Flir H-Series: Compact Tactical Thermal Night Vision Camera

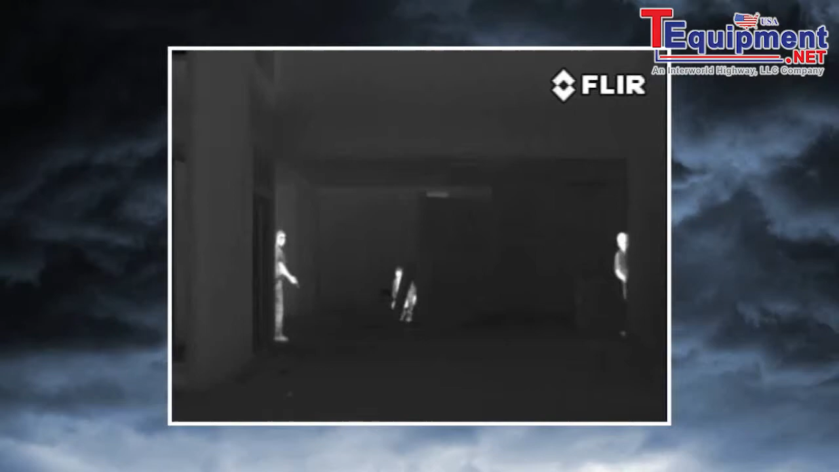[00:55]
The 8 Series sees clearly in total darkness, giving you the information you need to make critical decisions,
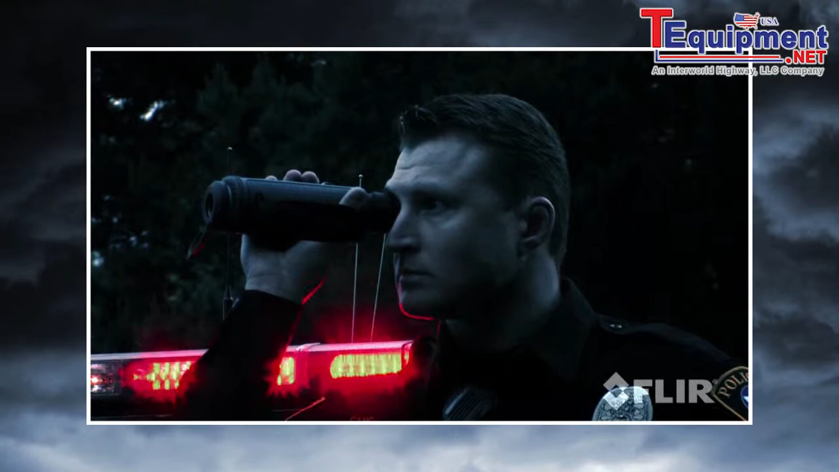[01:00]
enhancing your mission effectiveness, maximizing your operational capabilities,
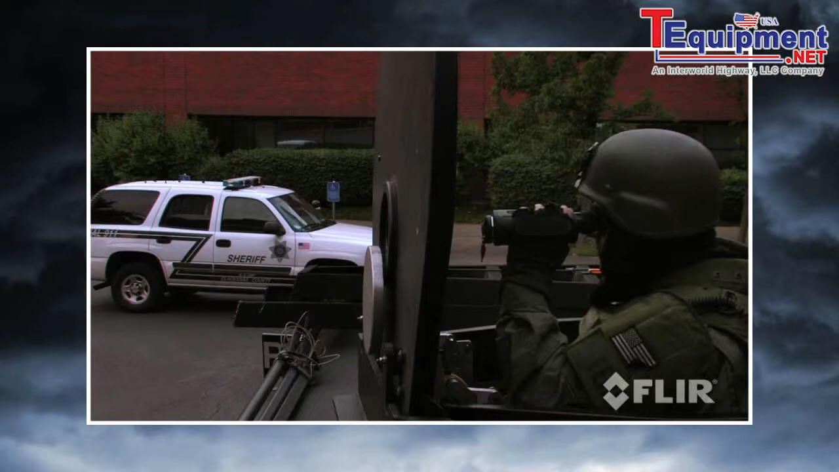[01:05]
and improving officer safety.
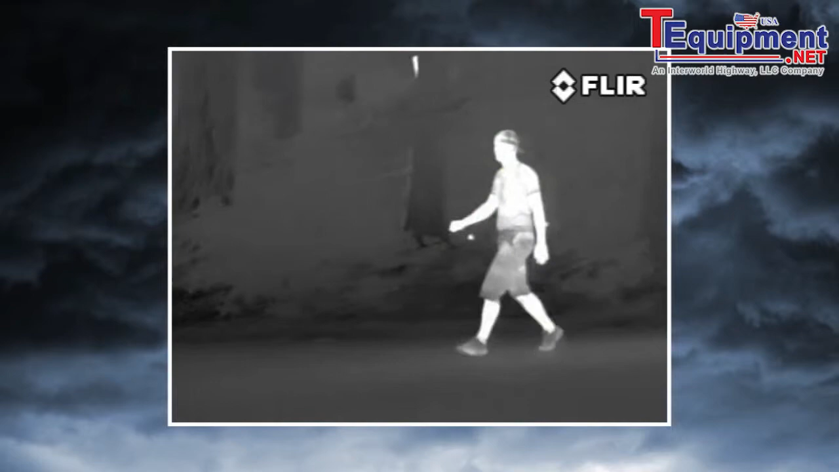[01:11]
The 8 Series is the first handheld thermal camera specifically designed for law enforcement. Every feature and capability was engineered with one thing in mind,
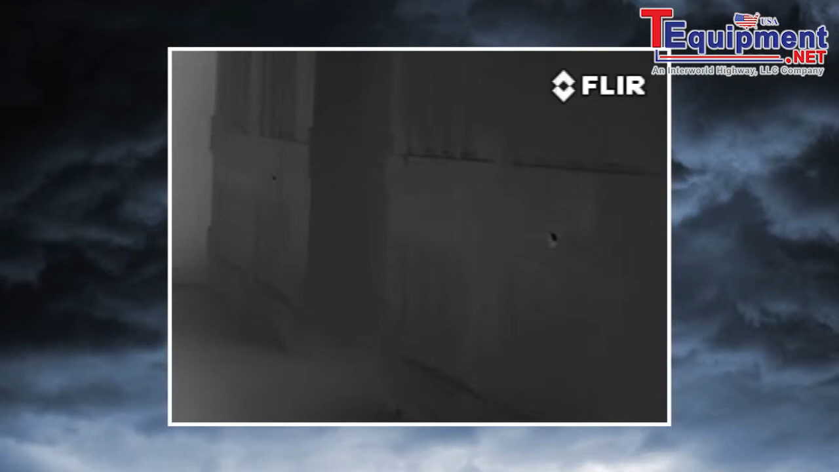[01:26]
With four times the image clarity and detail of earlier systems,
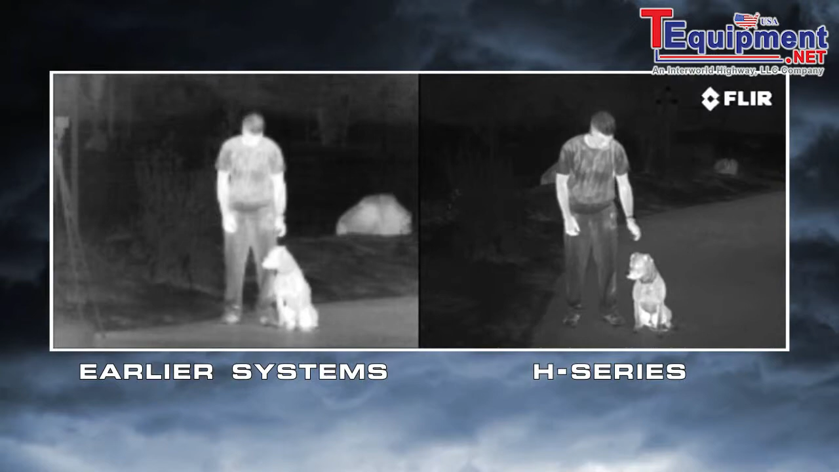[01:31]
the 8 Series lets you see more of your surroundings than any other thermal night vision technology in the world for less than half the price.
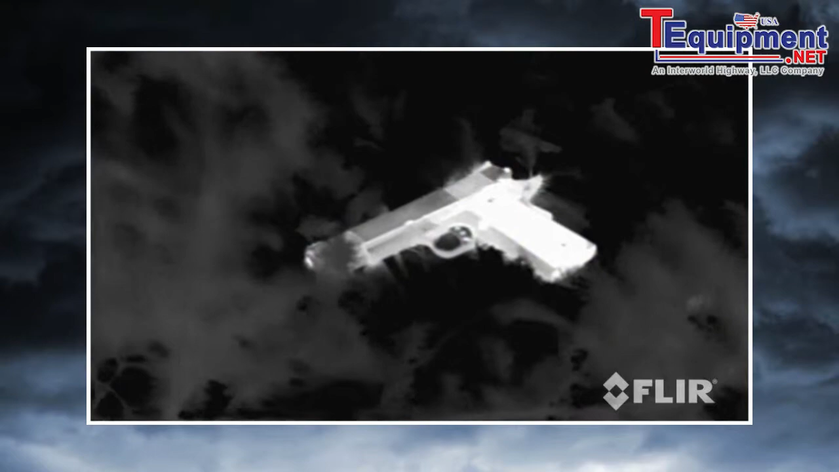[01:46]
They don't just help you to see. They let you see things invisible to the naked eye.
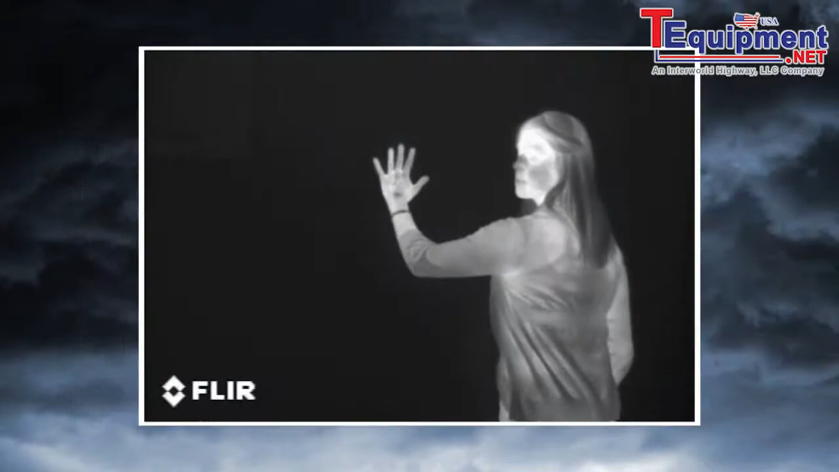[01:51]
Thermal cameras make pictures from heat, not light.
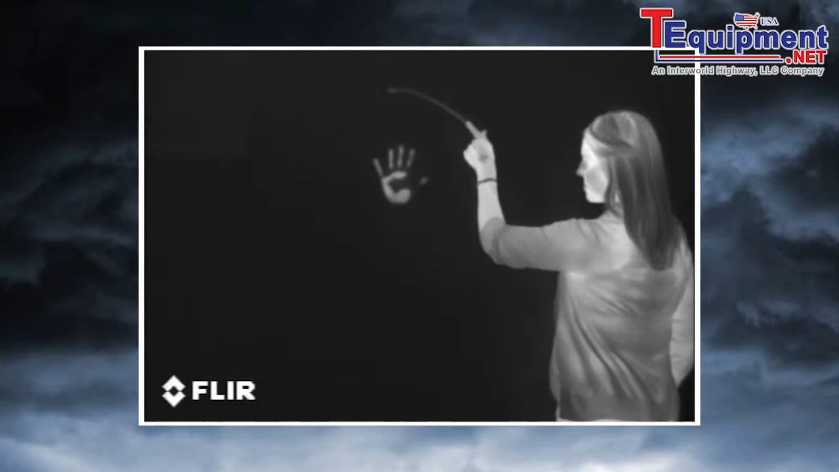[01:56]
Day and night, they let you see clearly in any conditions, including through smoke and light fog.
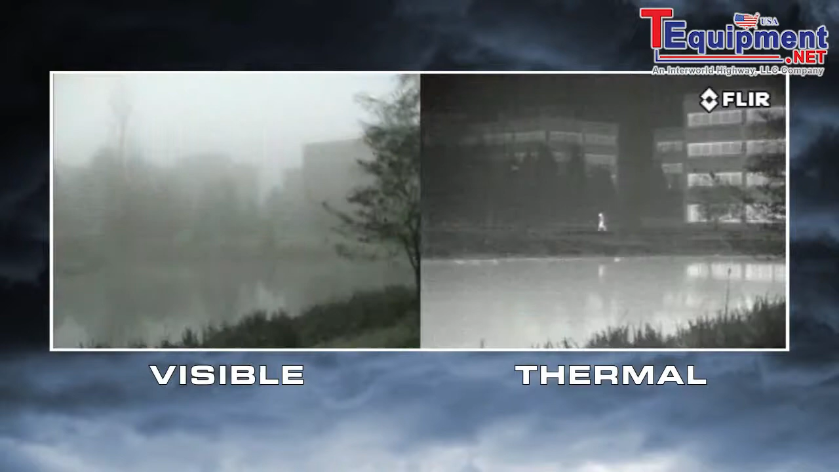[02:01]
Everything on Earth gives off thermal energy called a heat signature, and anything with a heat signature shows up clearly to a thermal camera.
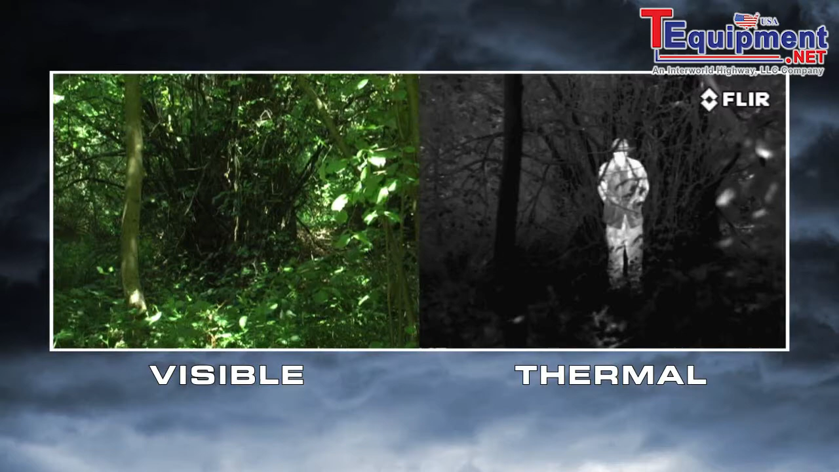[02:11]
This helps you to see things you'd never see with your eyes or with yesterday's night vision cameras.
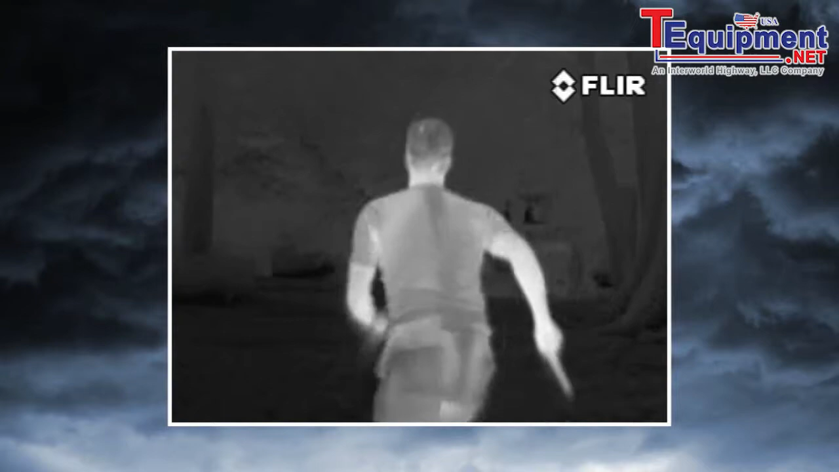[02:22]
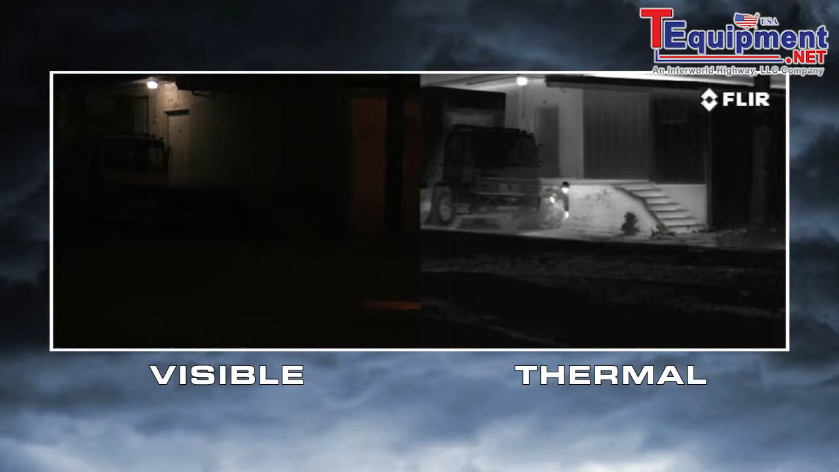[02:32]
Thermal cameras help you to see people lurking in the shadows, hiding in thick foliage, and sneaking around dark parking lots.
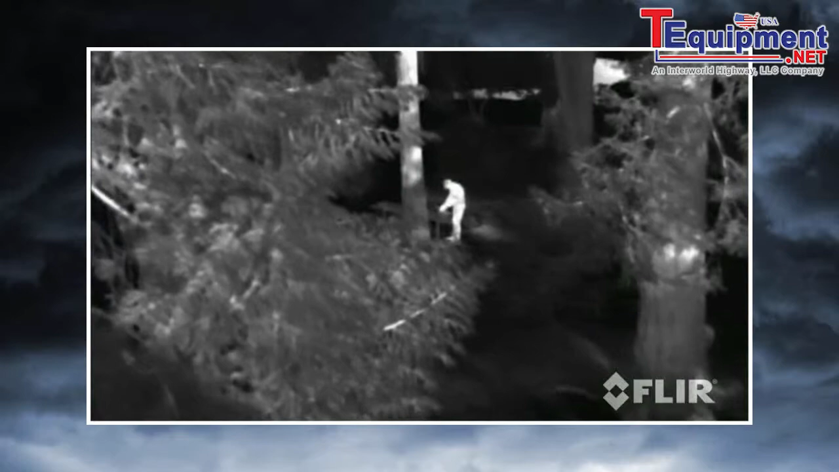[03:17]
Thermal cameras, like H-Series, let you scan wide areas quickly while remaining covert.
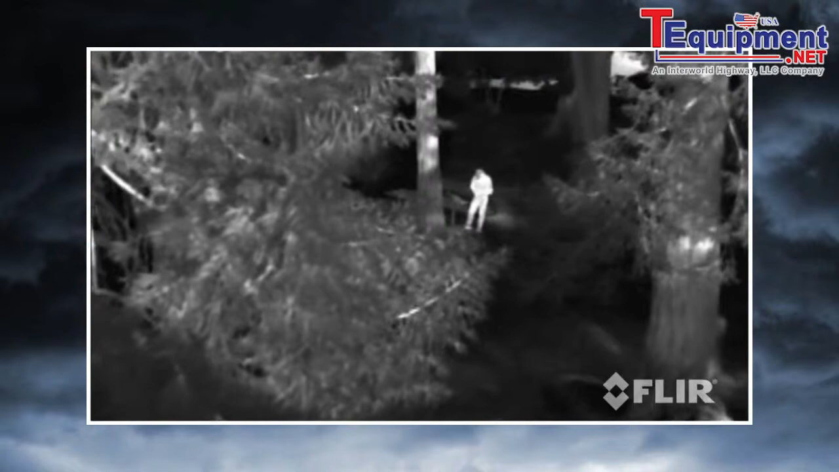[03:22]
Night vision goggles and scopes make images from visible light, just like your eyes, so their familiar green cast images provide excellent situational awareness at night.
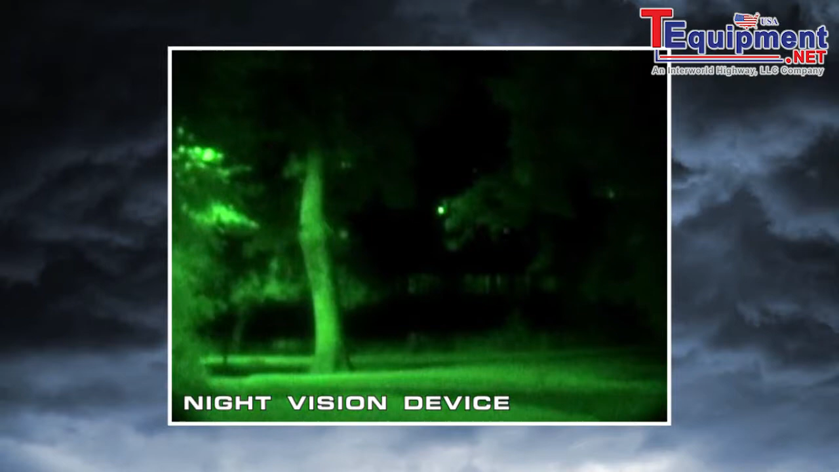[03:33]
Unfortunately, magnifying the amount of light in an image is only part of the solution to true night vision.
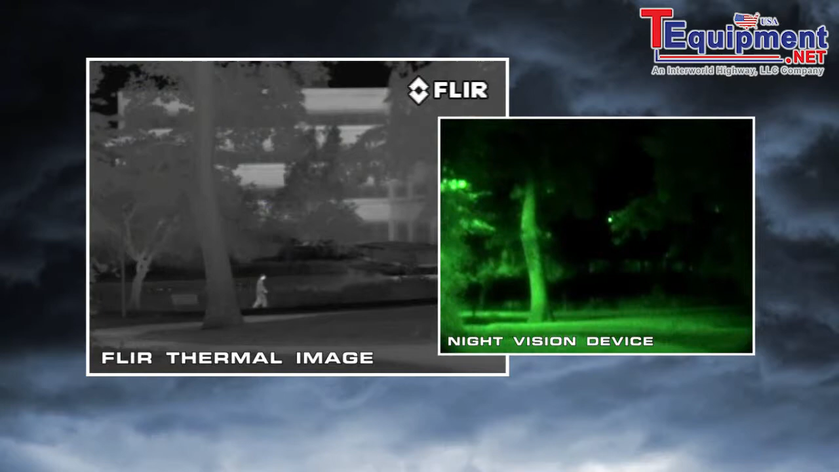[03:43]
The critical element they don't address is visible image contrast. That's what you really need to be able to see at night. When a target is brighter than its surroundings, it has good visual contrast and is easy to see.
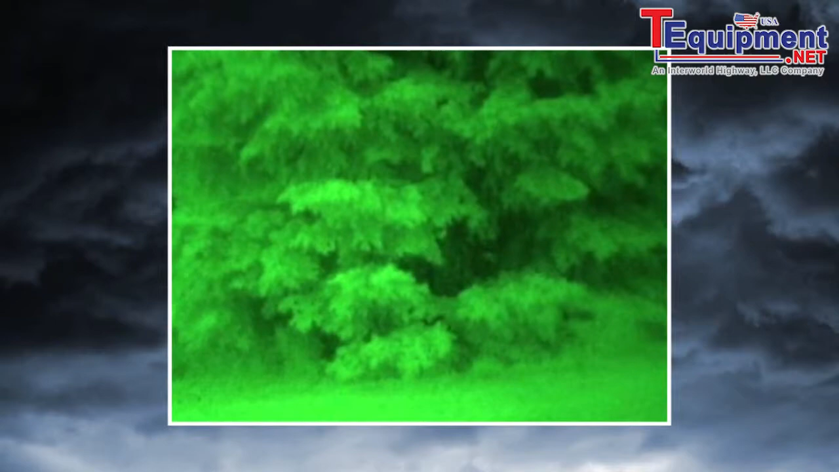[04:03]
No night vision scope can reveal contrast that's just not there. Thermal cameras see heat, not light. The more heat an object gives off,
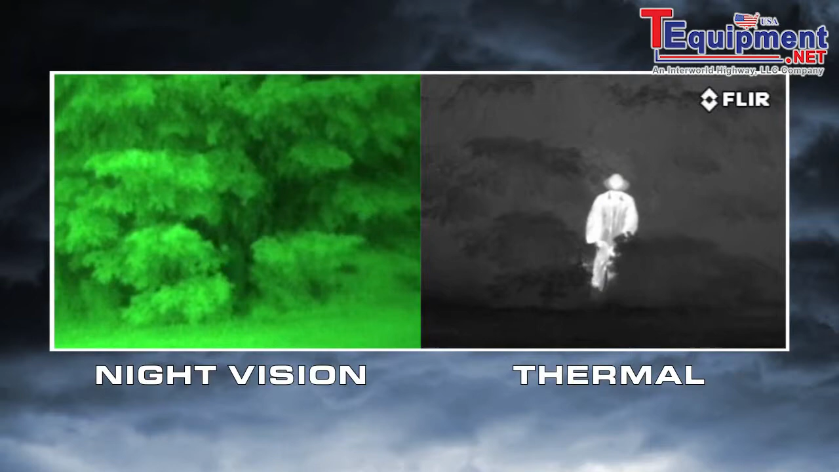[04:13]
the more thermal contrast it generates and the easier it is to see. Everything on Earth gives off heat, and things like people, animals,
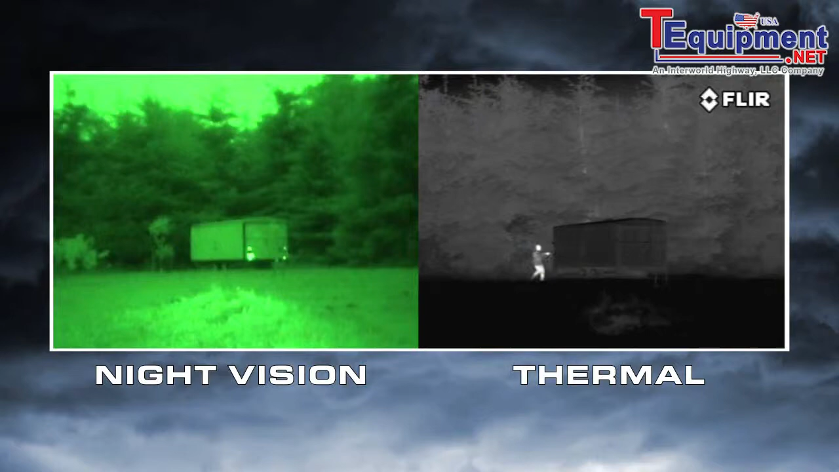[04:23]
and car engines generate lots of heat, so they're easy to see, even through camouflage. Atmospheric conditions like smoke, rain, or fog reflect light,
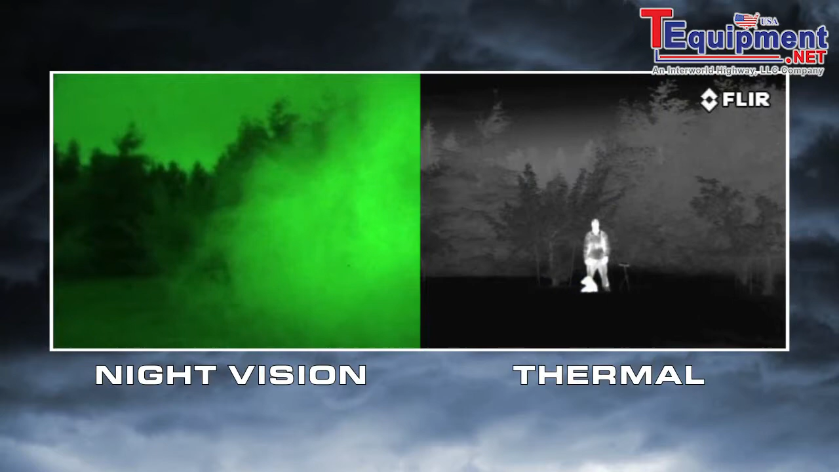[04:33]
making night vision goggles and scopes even less effective. But thermal cameras see through these obscurants clearly. Night vision goggles and scopes also need to have the right amount of light to work well.
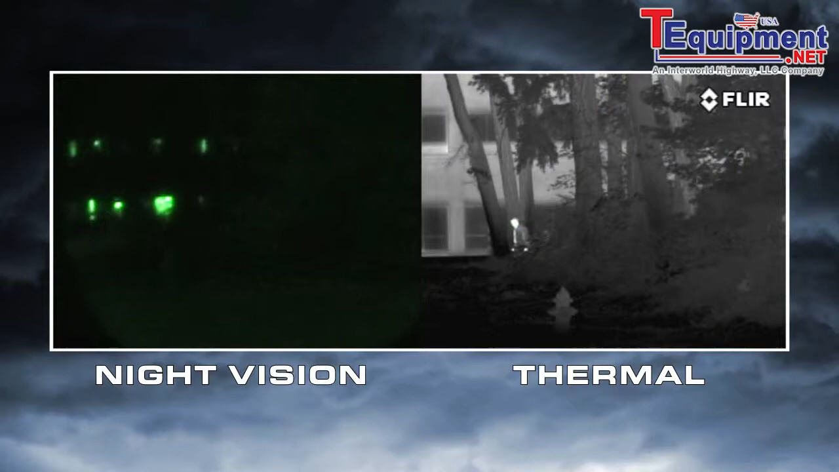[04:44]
If light levels are too low, like in rural areas,
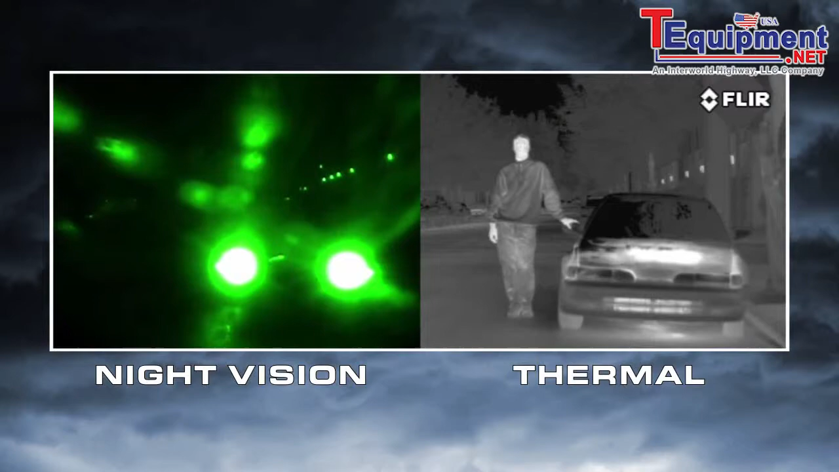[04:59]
Thermal cameras have none of these limitations.